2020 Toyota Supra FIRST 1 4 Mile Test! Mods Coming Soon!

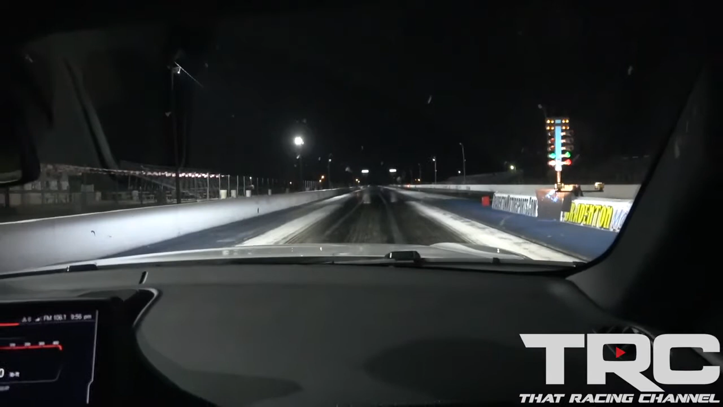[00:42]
All right, here we go. First Supra 2020 Supra down the drag strip.
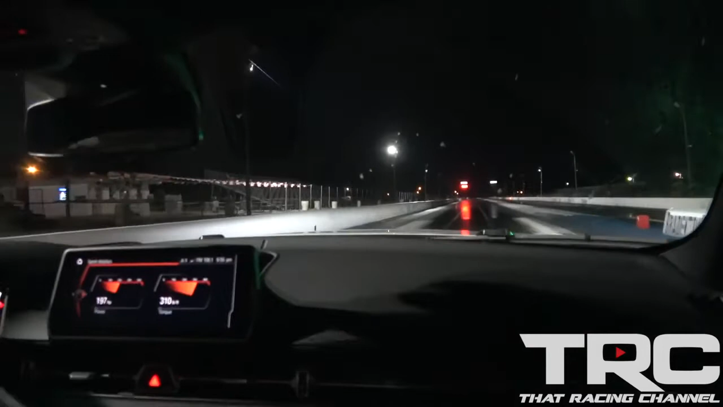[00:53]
All right. That was sick. Dude, that was a crazy pass.